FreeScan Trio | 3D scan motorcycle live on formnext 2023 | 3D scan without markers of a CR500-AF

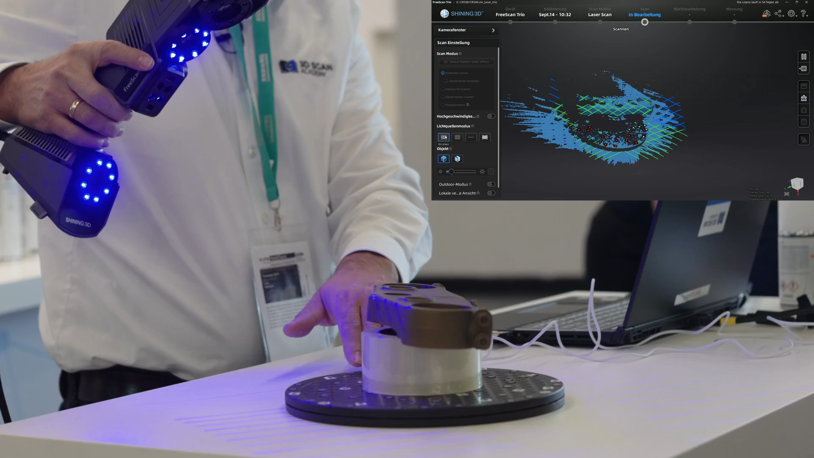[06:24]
You will have the colors showing you if you are in the right distance. So you see there is green lines that show that I'm right in the distance. If I'm going too close to the object they are going to turn red and I'm going to scan in this way very comfortable without always looking with one eye on the left side of the screen. So absolutely no problem. You see that scanning is really fast
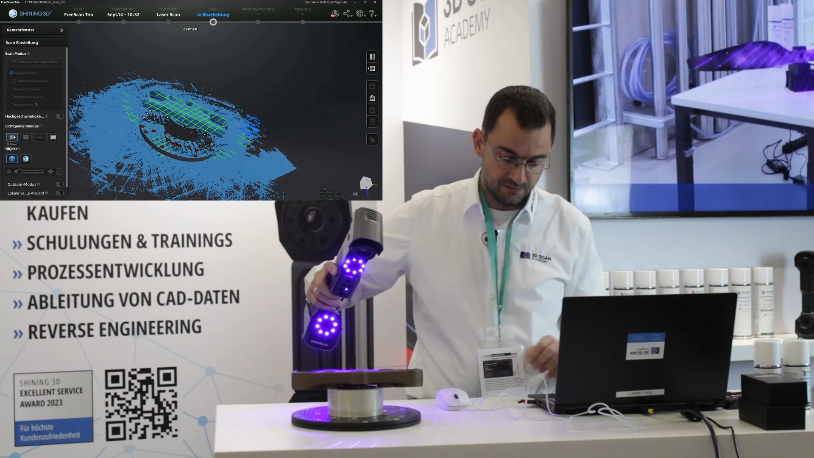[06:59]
and if I want to capture the small gaps
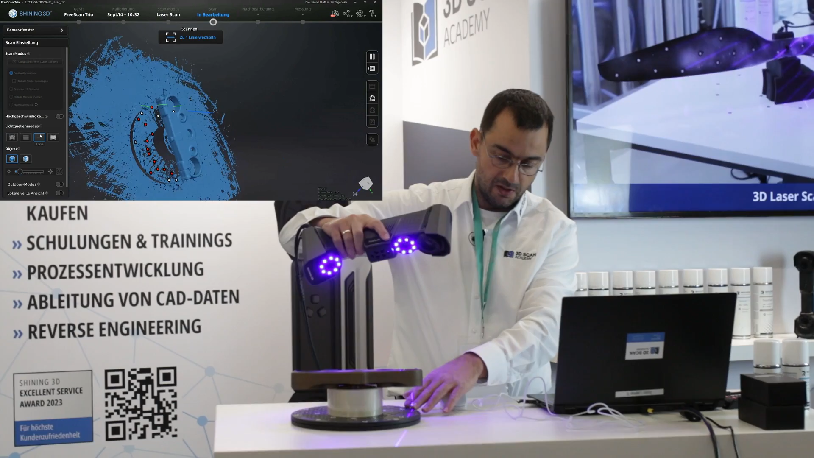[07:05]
I can switch to use a single line like I did before.
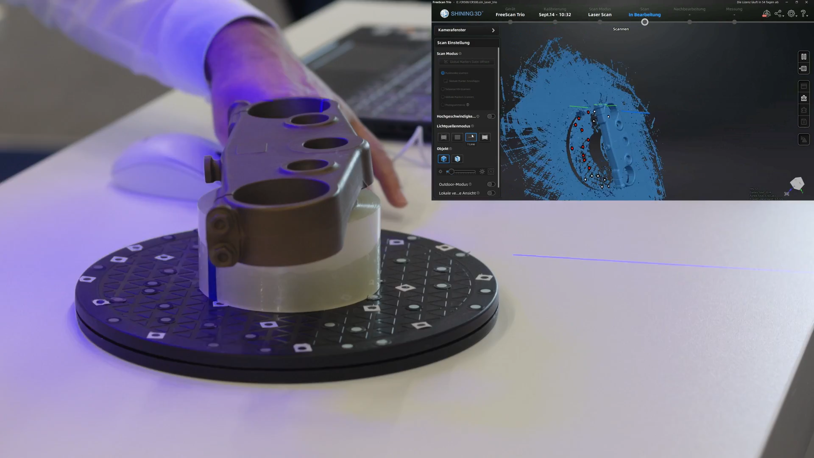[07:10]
So everything like it used to be the good things
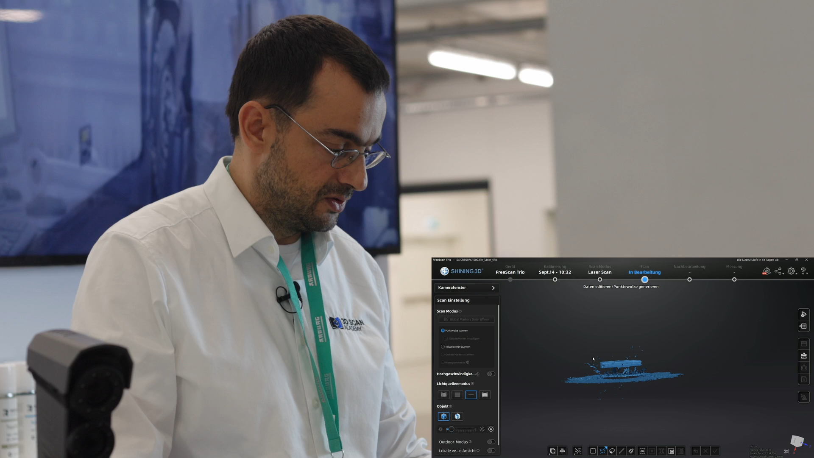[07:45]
new you don't have to learn anything that you didn't know before if you are already a user.
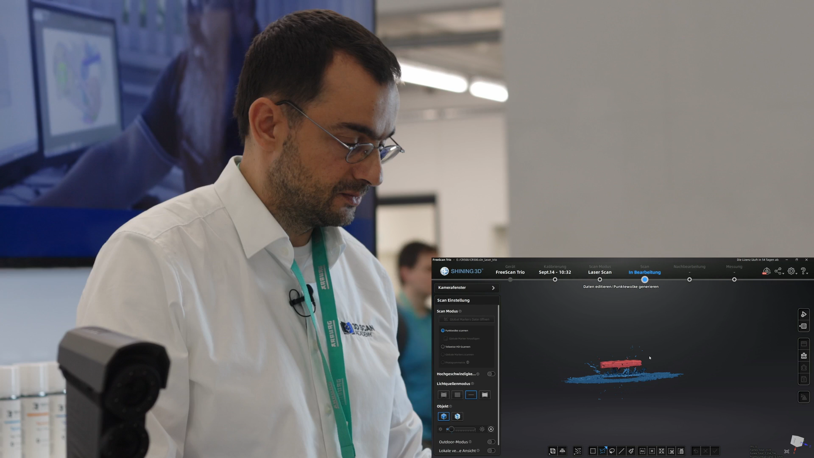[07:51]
So I cut away the residuals that I don't like. I have as well the same options in the point cloud generation and so on.
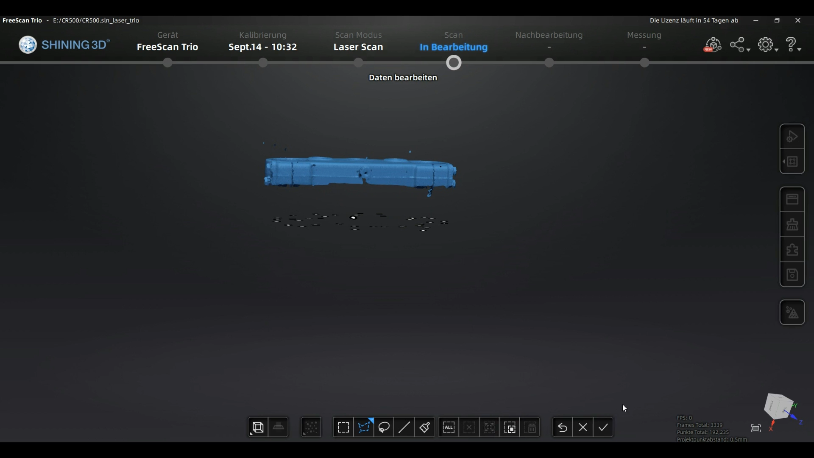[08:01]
So if you're interested in how to finish that part in detail just watch my former videos for the UE Pro or the free scan combo.
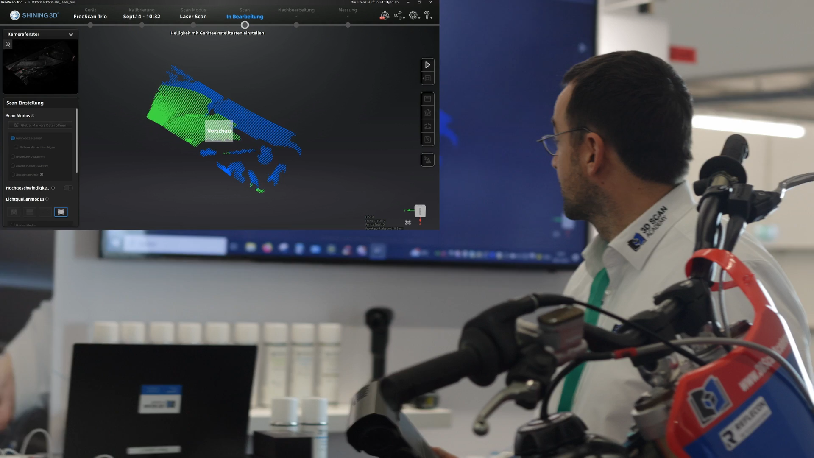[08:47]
you are already seeing in the preview that you have the laser lines as an array on the surface
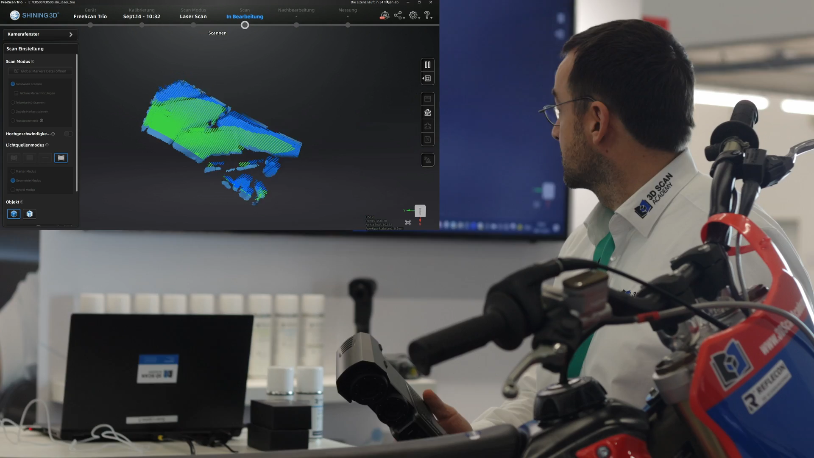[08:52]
and they are checking each other over the different cameras to enable you scanning without the markers.
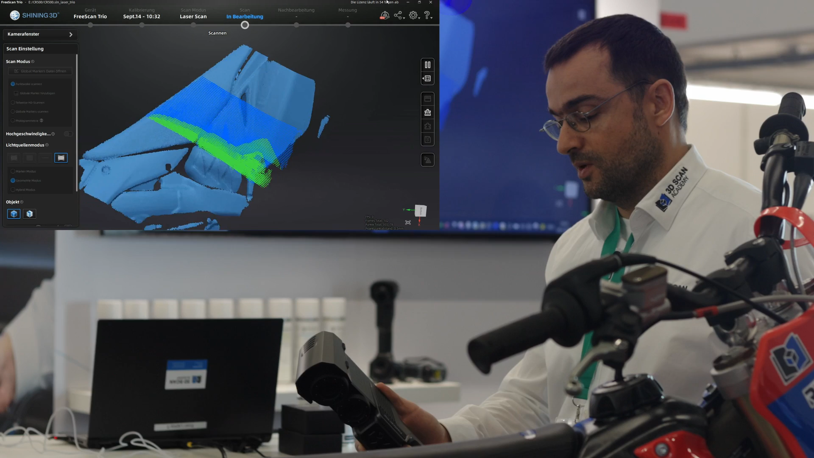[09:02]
Here we have an object that is having a lot of
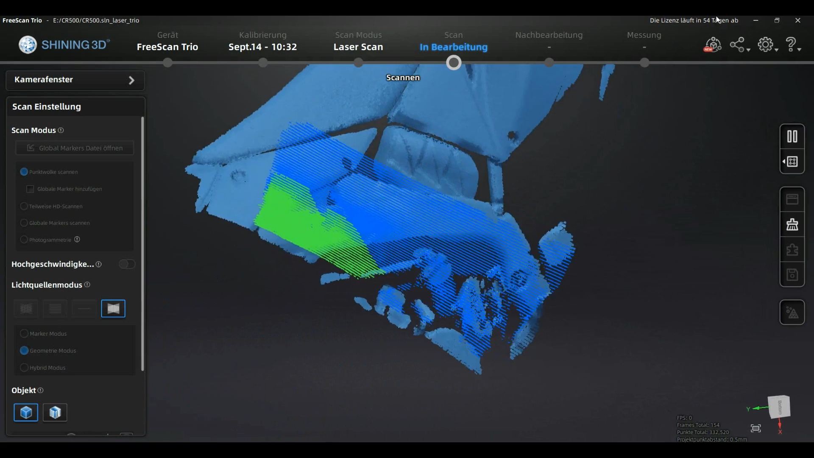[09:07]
features in the geometry so it's not that complicated and
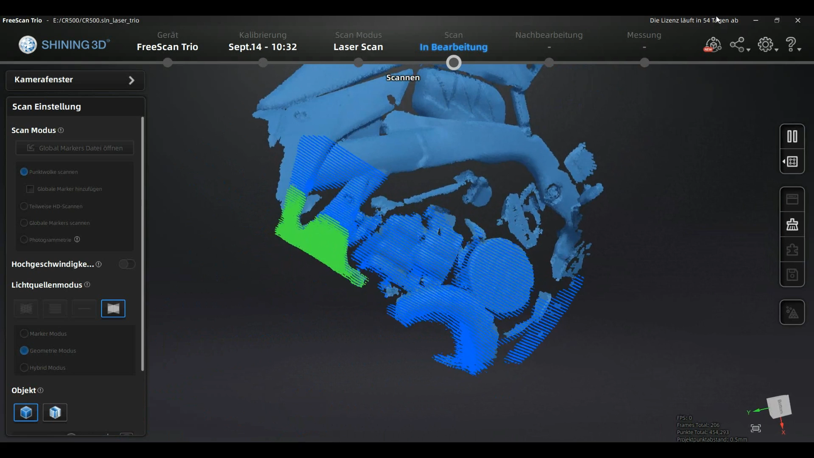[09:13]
difficult and you're absolutely fine not using any markers in 3D laser scanning
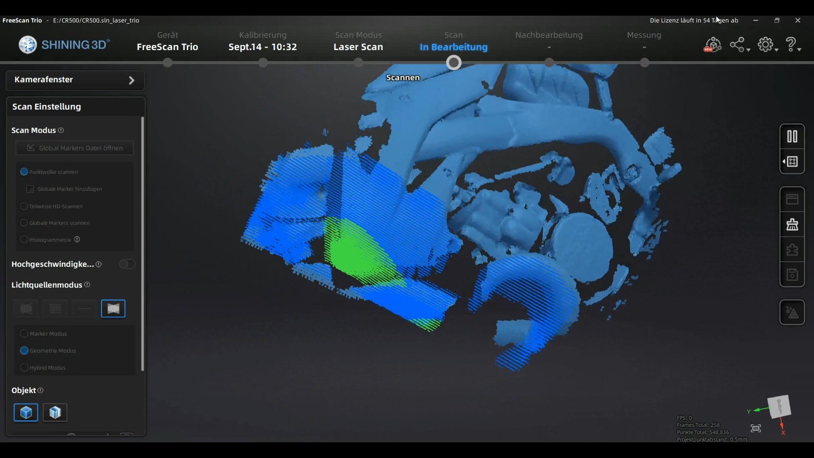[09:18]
and you can capture even in a reasonable speed regarding the fact
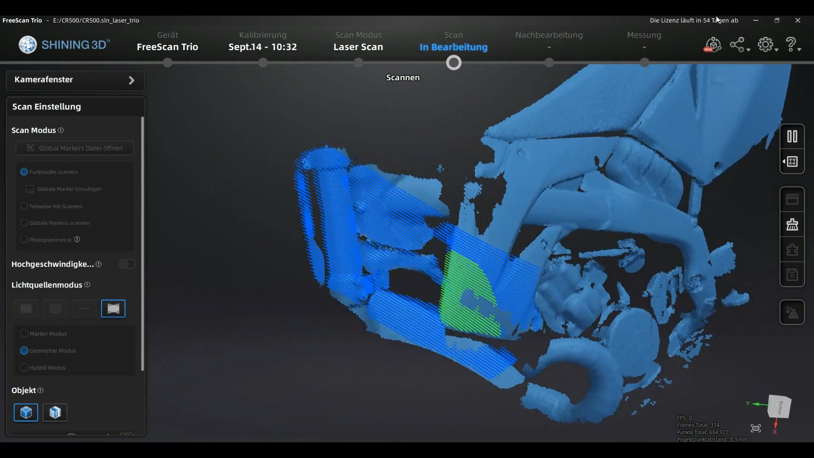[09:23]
that the system is calculating not just the points it's as well calculating the tracking in real time.
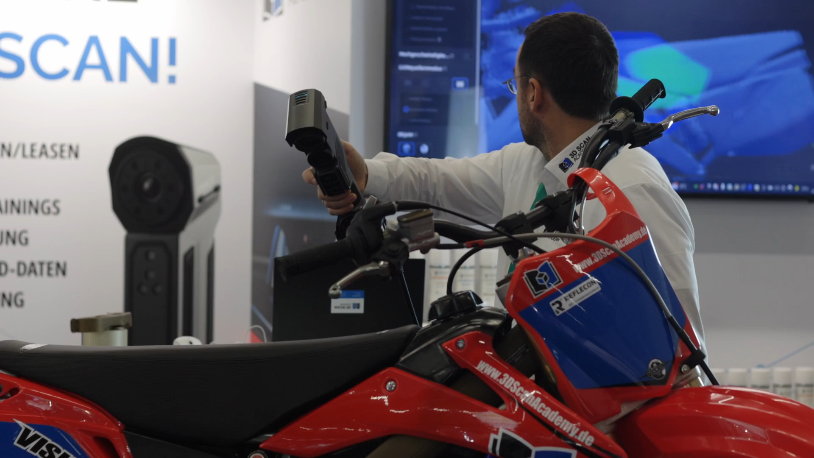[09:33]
As you can see it's possible to
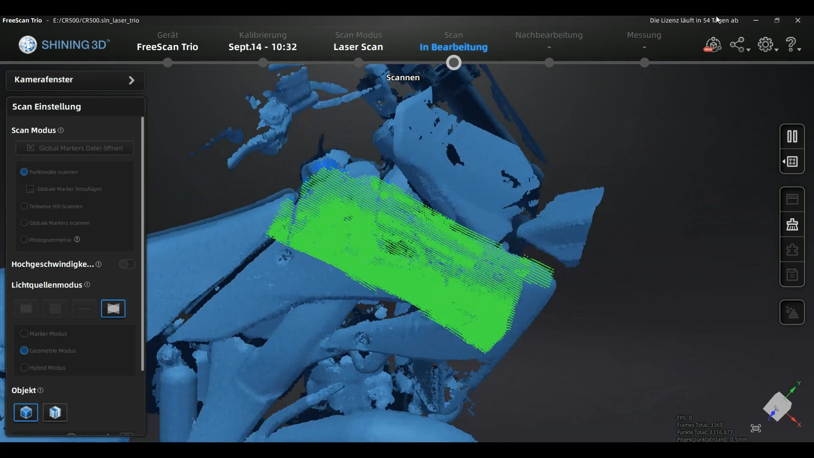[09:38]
nearly scan the whole bike without any markers so we have very good
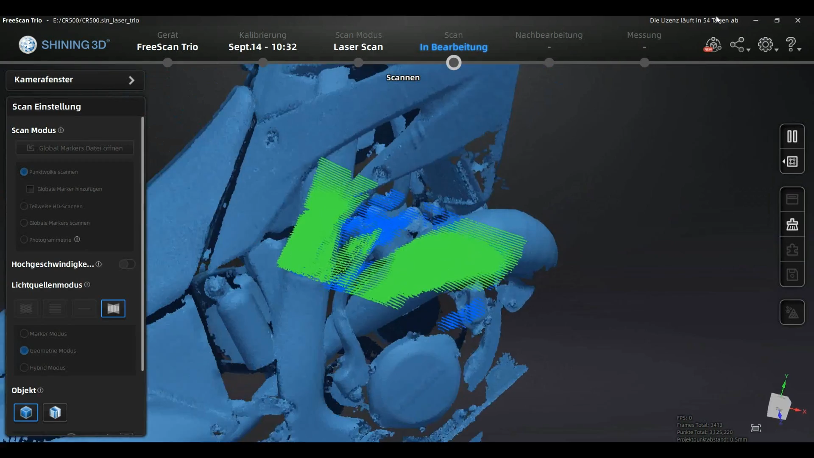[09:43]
tracking much better than I expected it in the beta tests of the device.
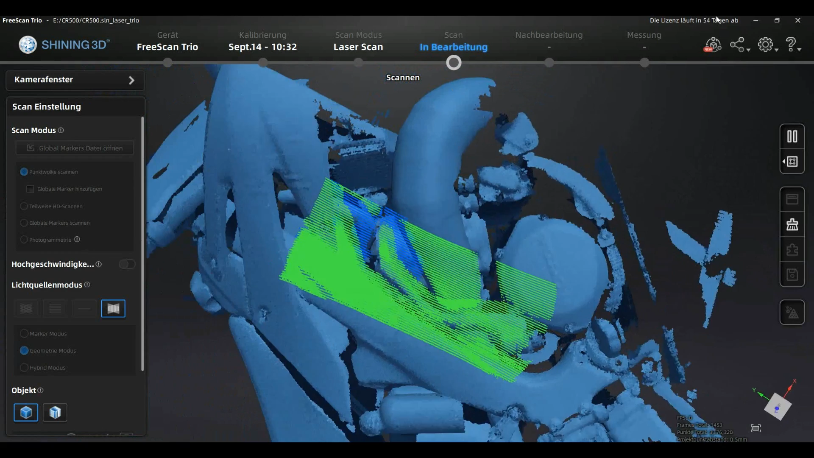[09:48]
It is as well quite fast regarding the
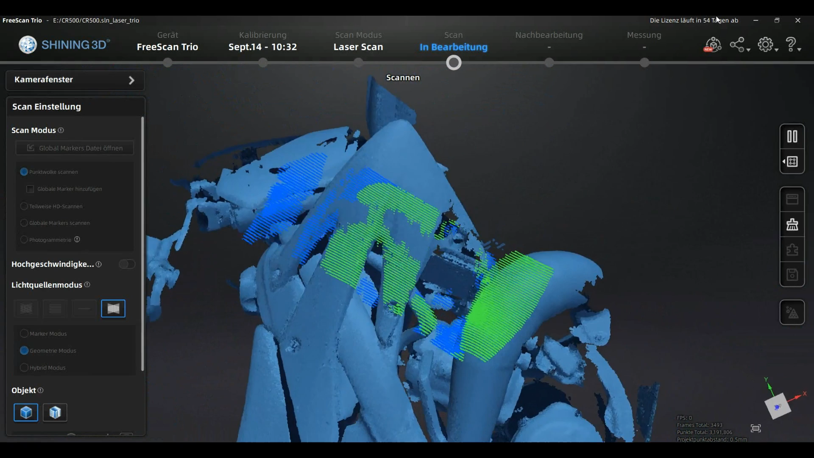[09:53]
amount of calculations that have to be done in this time but you see as well that feature-based tracking has its limits and that's why
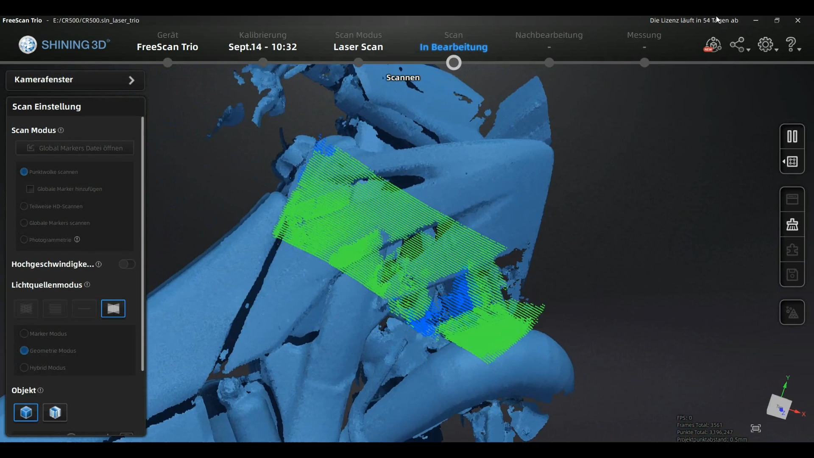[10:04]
there is a hybrid mode where you can add some local markers and get your scan complete in this case.
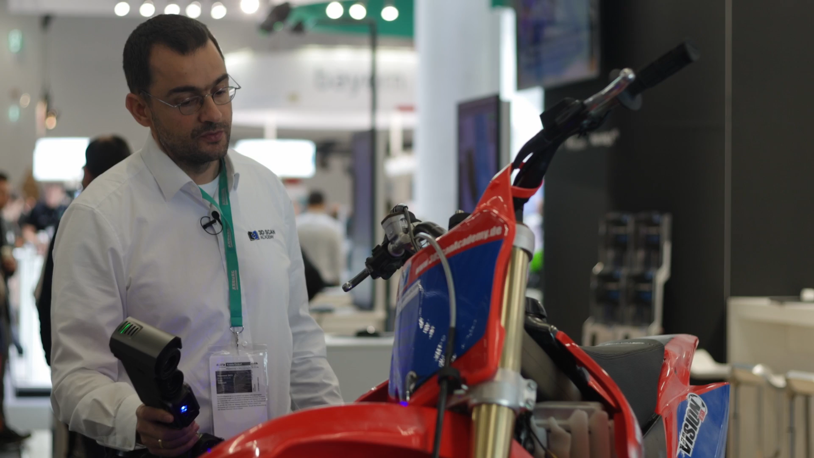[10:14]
We have here in the shroud of the bike some areas that are quite featureless. If I'm going to the end of the shroud there is just one curvature
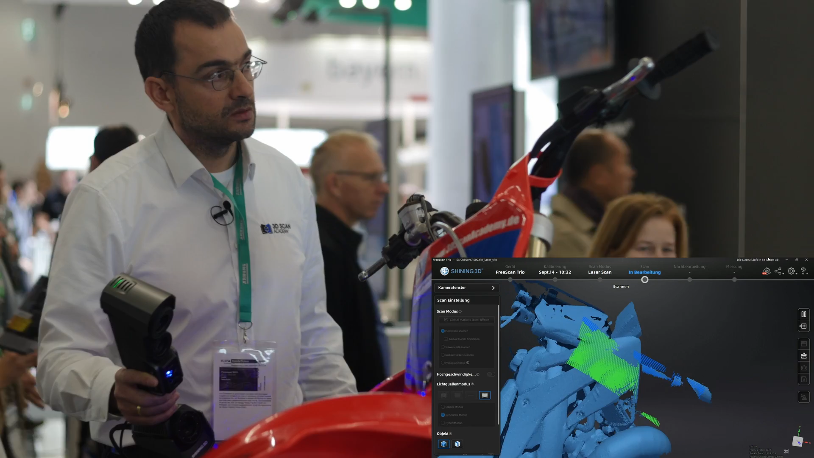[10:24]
still and you see that here you have some slower tracking but even this is already enough for the device to make the scan.
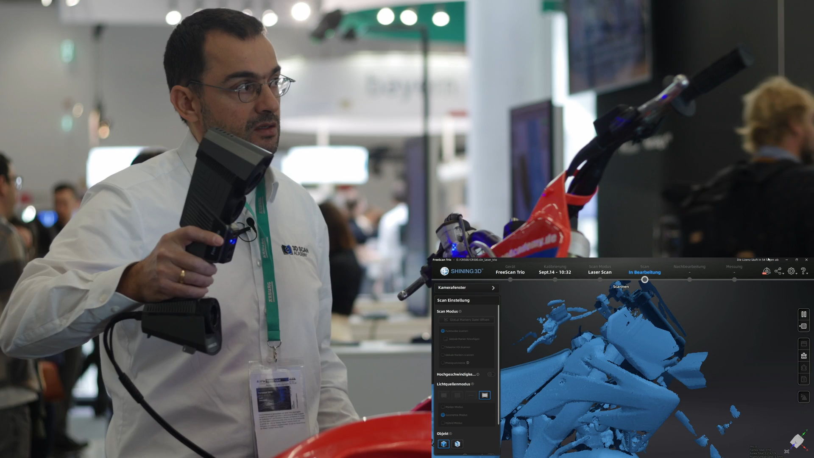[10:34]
So we are going to complete the scan as much as possible without
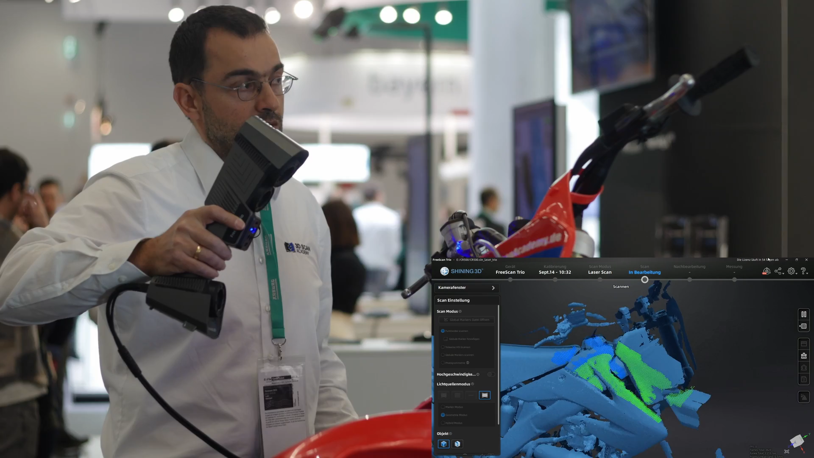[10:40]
using any markers and afterwards I'm going to apply markers in the areas that had been very difficult and continue